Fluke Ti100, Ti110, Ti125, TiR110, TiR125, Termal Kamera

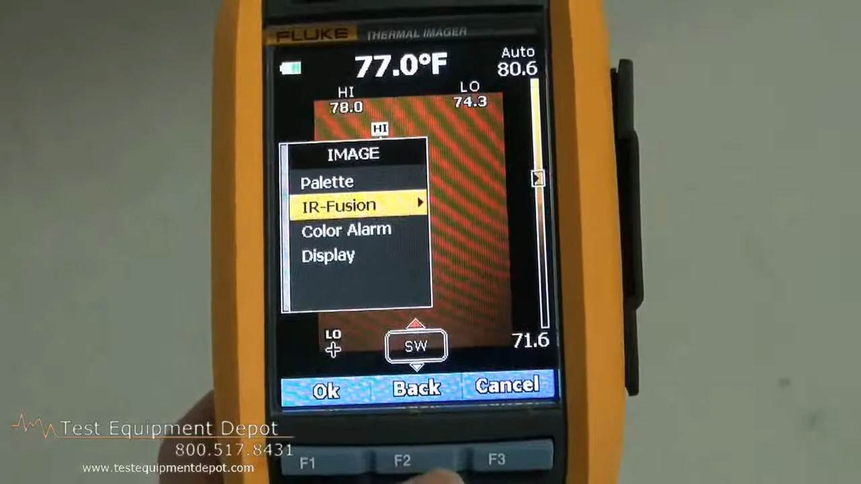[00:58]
On screen: spot 77.0°F
there's no guesswork of where the thermal anomaly really exists.
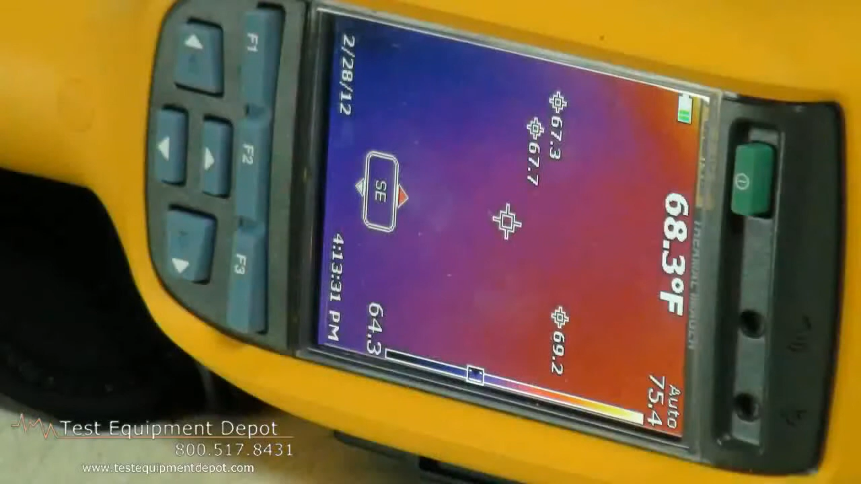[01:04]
On screen: spot 68.3°F
Rugging, one-handed operation, all the controls at your fingertips.
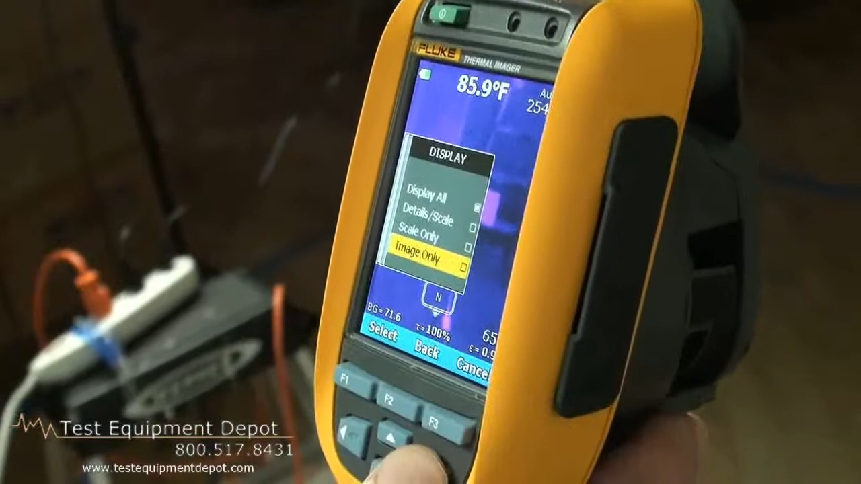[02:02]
On screen: spot 85.9°F
Electronic compass, whose readings show up in both images and reports to make sure that you and others know exactly where is the location of the problem.
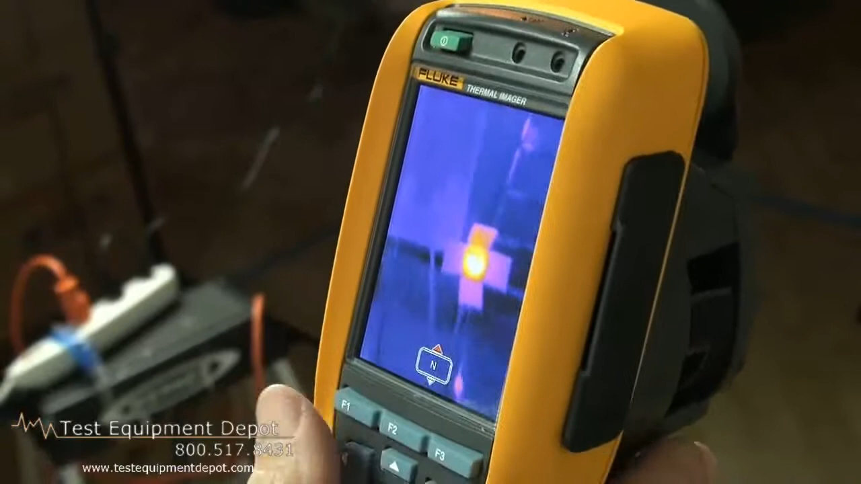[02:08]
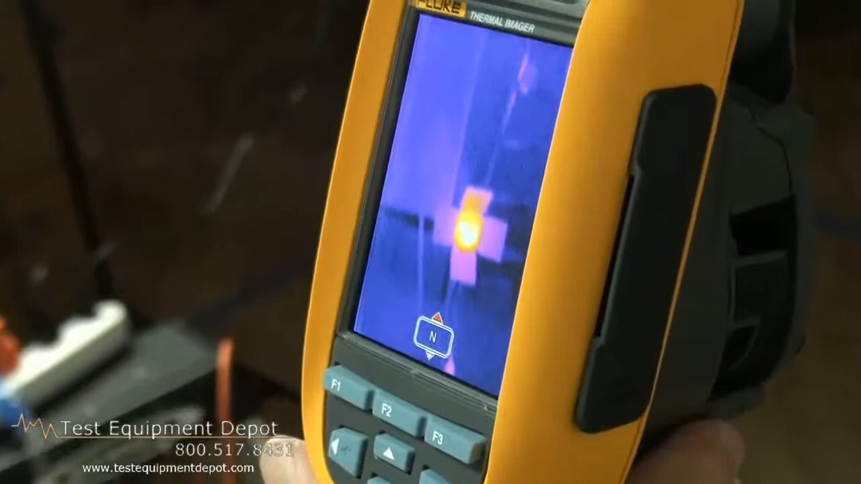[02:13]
Standard features like wide field of view, whether you're in portrait mode or landscape mode,
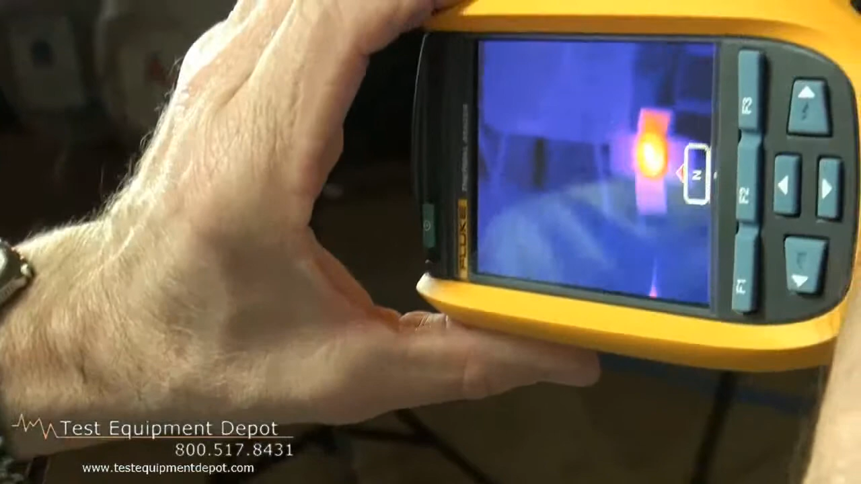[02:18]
superior image quality that show every detail,
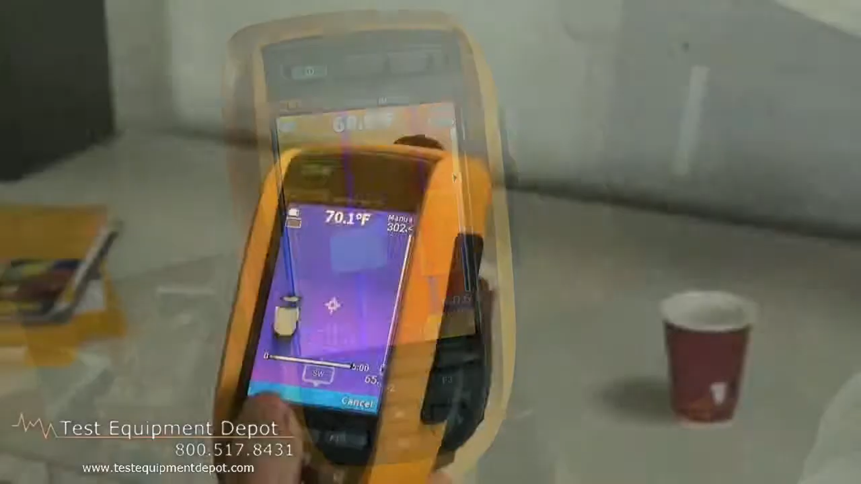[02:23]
On screen: spot 70.1°F
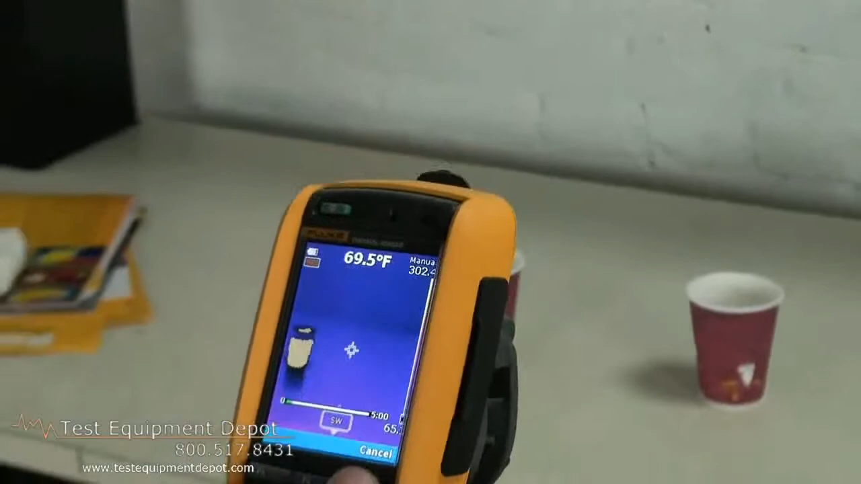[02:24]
On screen: spot 69.5°F
and rugged construction to assure survival should the instrument be dropped.
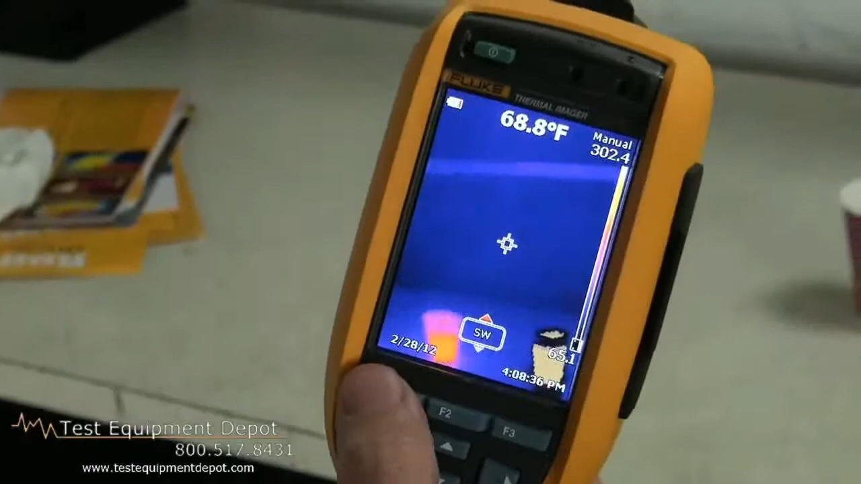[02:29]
On screen: spot 68.8°F
Whether searching for unexpected air leaks, hidden moisture, building issues, or hidden issues in industrial or commercial facilities.
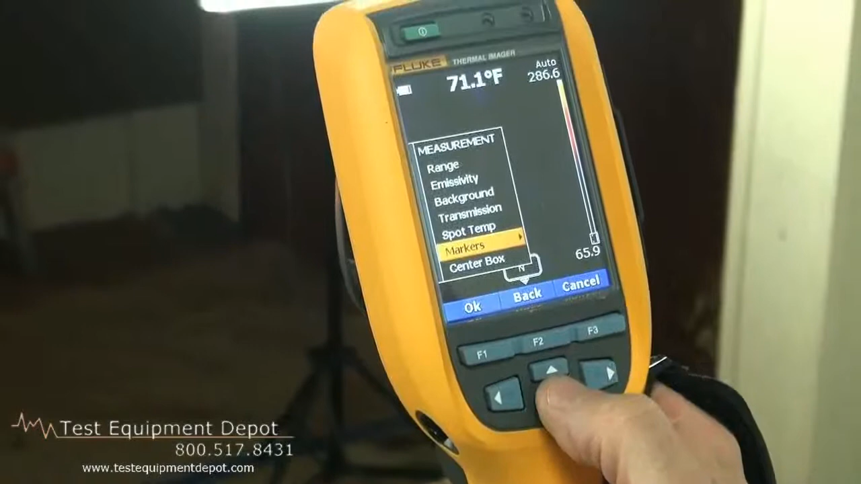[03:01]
With regards to measurement, got a full set of functions, emissivity, range, background, temperature,
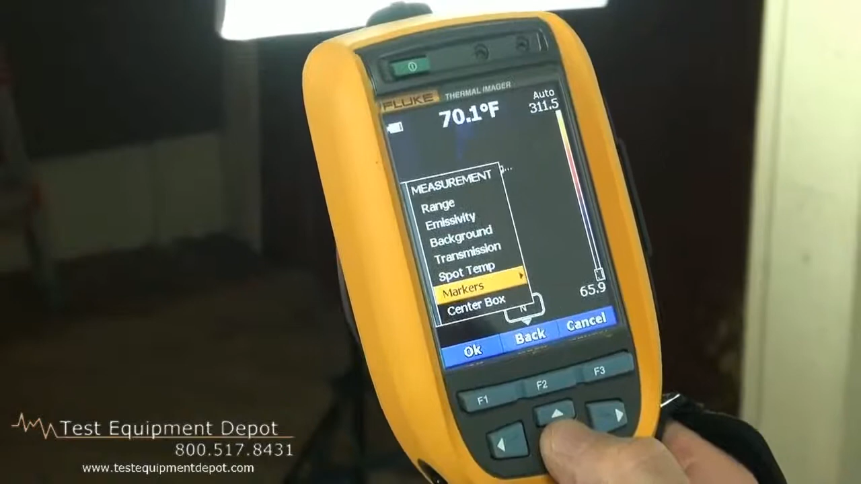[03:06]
On screen: spot 70.1°F
three movable markers, spot temperature markers that jump to the hottest and the coldest points in the image. And a feature called quick, quick auto manual toggle.
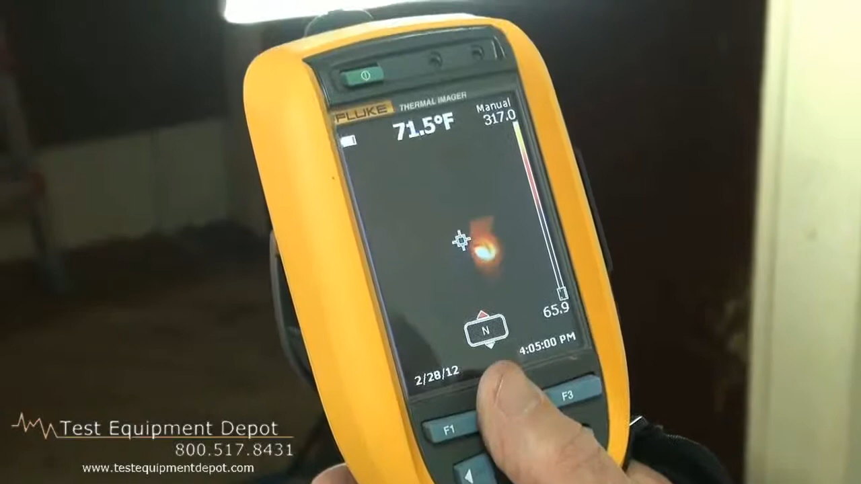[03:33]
On screen: spot 71.5°F
So at the press of a button, I can change from auto to manual. And now I have just set my span and my level in a fixed mode.
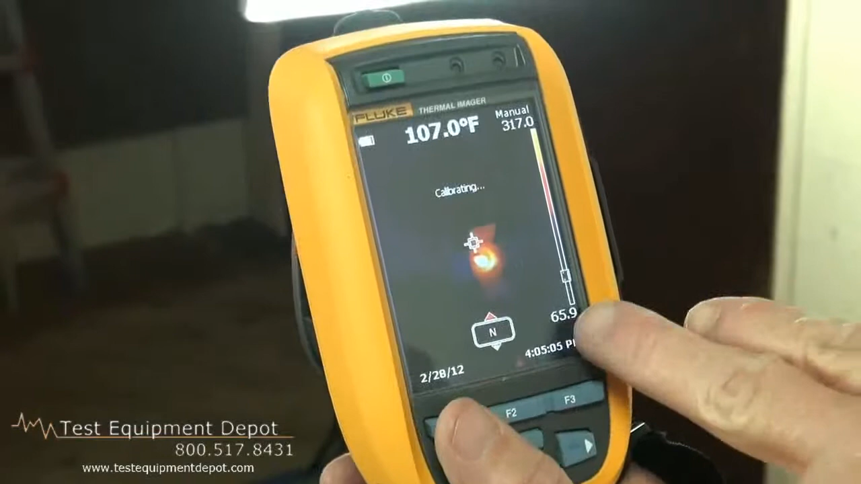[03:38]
On screen: spot 107.0°F
So right now it's optimized from a bandwidth or from a temperature range of 65.9 degrees to 317 degrees.
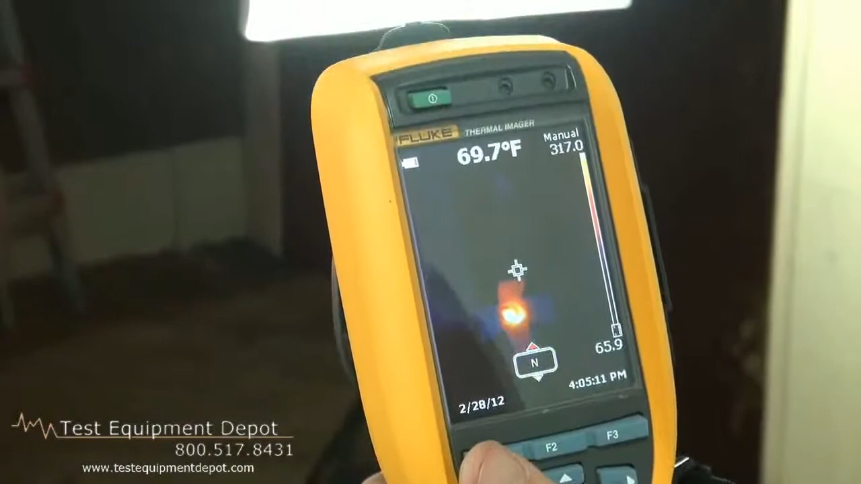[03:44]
On screen: spot 69.7°F
So video, if we elect to record video,